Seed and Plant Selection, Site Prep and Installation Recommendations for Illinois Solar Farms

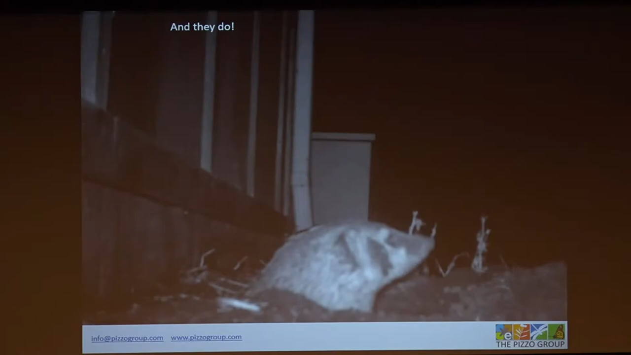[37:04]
but then other things come to eat the rodents. That is my screen porch. That is a badger. Yeah. That's a weasel that gets, is, is, has a really bad attitude. Yeah. And they're, they're out there, but I mean, it's great. They create incredible diversity on a prairie. I mean, where the, the weasel, the badgers went through my prairie, they, the violets are exploding there, which is great bumblebee habitat.